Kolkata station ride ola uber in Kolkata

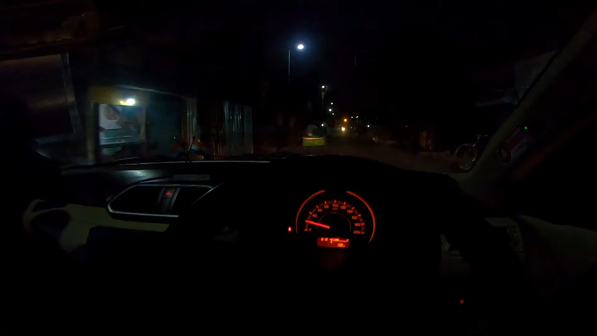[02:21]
है तो गाइस कर लिया कस्टुमर को पीकप और अभी है लगबग
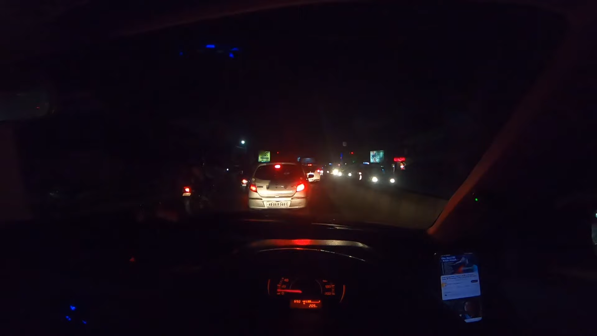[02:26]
मध्यम के साइड में आ चुक है
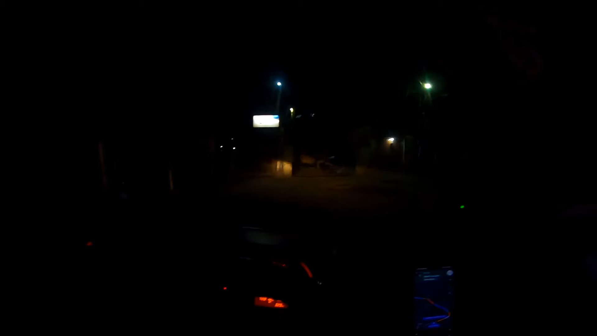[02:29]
तो गाइस कर दिया कस्टुमर को
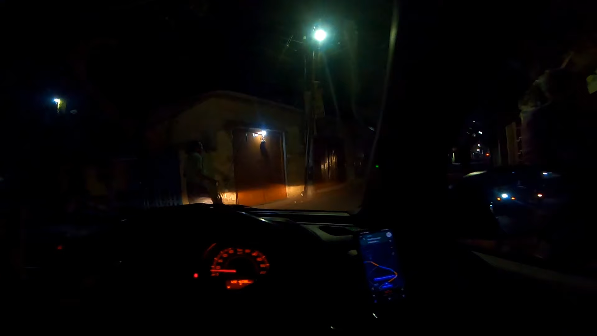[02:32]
ड्रोप और अभी लगबग चार किलोमेटर तक अंदर से बाहर निकल लें बेलगरिया रोड धनने के लिए मुझे लग रहा है यह रास्ता � सब्सक्राइब बहुत बुरा रास्ता जाम है कि जाम क्या मतलब छोटा चोटा है और आज का बजार भी ठीक है जैसे तैसे कर गया जिगाड़ी चल रहा है
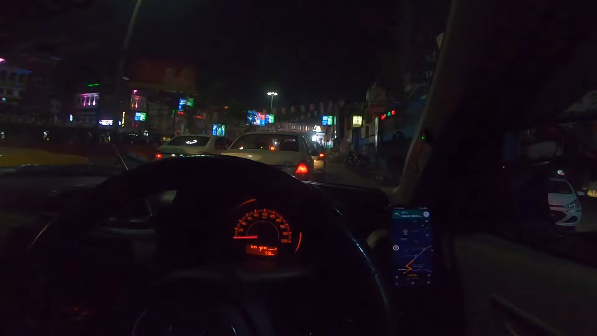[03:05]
है तो इनको डूप करके फिर आप से पसमेल तो गाईस
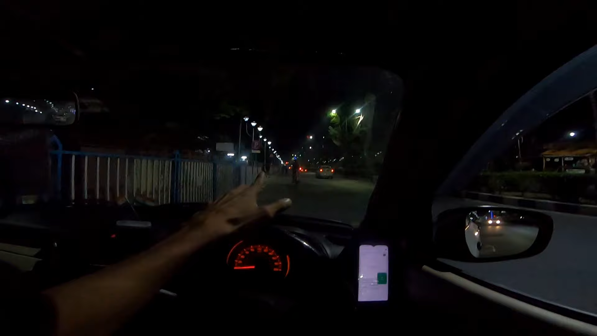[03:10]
आगा है सेप्टर फाइब सेक्टर टू का नहीं था सेक्टर फाइब खतावा बुकिंग ड्रूप कर
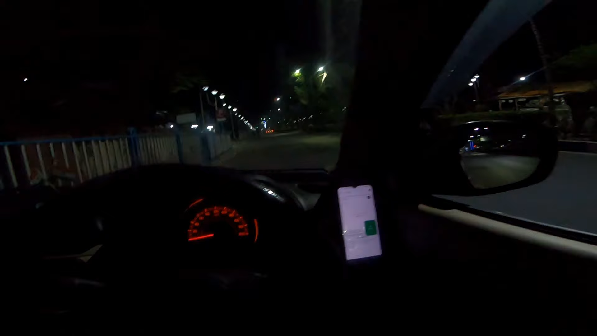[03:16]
दिया कस्टमर को यहां से हमको मिला है सो बजार का इंडराइब
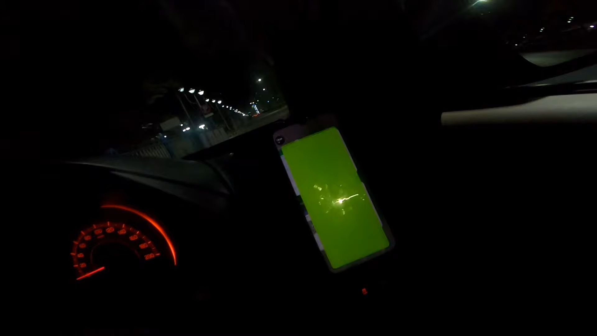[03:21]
में लगबग 290 रुपया में चलो कोई ठीक कोई खराब नहीं है ठीक है रात का टाइम हो रहा है अभी टाइम हो गया है लगबग आपका
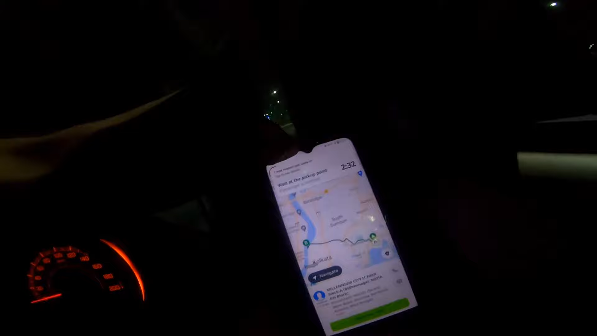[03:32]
कि दस बच की 34 मिनिट कस्टूमर के लोकेशन पर आ गया है
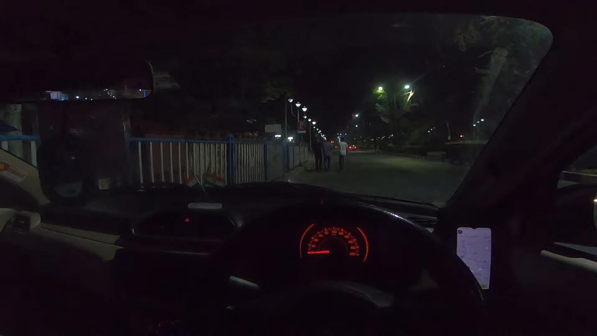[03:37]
अभी वेट करते हैं थोड़ा सा वेट करो हम आते हैं तो वेट करते हैं तो इस
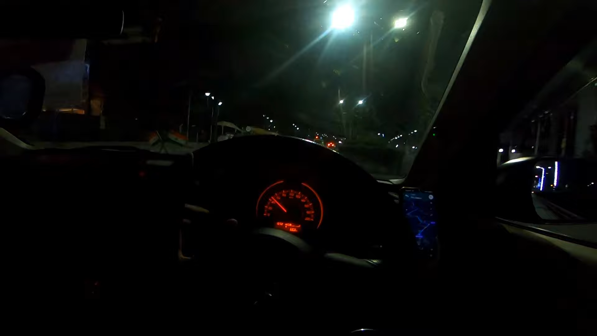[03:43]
पीकप कर लिया है और निकल गया है तो इस बाबु घाड में ढुग गया और यह हाल हुआ पड़ा है दुख तो गया लेकिन गाली
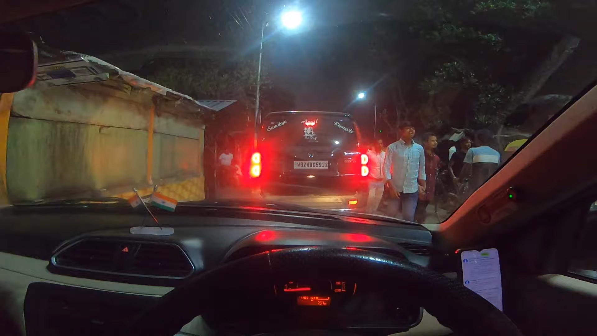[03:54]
नि देखनी चलो अब यहां से निकलते यार पूरा ट्राफिक वह पड़ा पूरा तो इस बहुत बूरा जमिला वह पड़ा यहां पर कोई गाड़ी आ रहा ना जा रहा है ना जाने देना किची को सब गाड़ाए गाई बहुत बुरा हाल हुआ मुझे तो पता ही नहीं थे इस
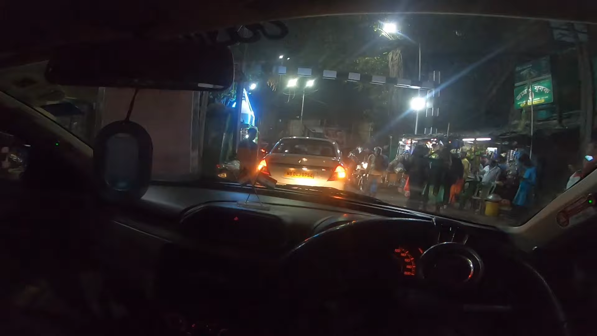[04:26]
� कितना बाई गाडी ढूमन ही सकते
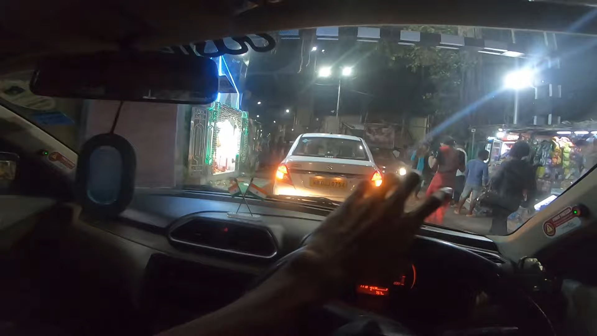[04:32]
थे किसे काड़ गूम अटो करना होगा इस भूक को यहीं पर